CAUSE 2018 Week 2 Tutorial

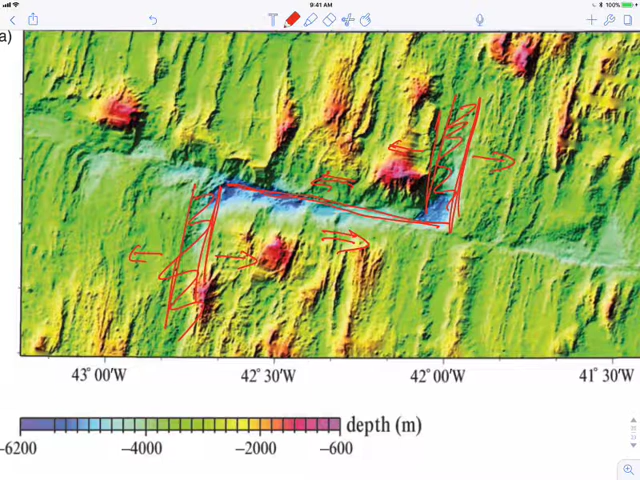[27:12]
This ridge is spreading this way. This ridge is spreading this way. And so along the transform, the motion is like this. We would say this is left lateral because as I cross the fault, the plate on the other side is moving to the left. I can zoom in on this picture a little bit, shown here. And here's the same feature, the mid-ocean ridge, the mid-ocean ridge, and we have this very narrow, very discrete transform fault connecting them. So we've seen the three major types of plate boundaries, and we have some hints on how we can detect them.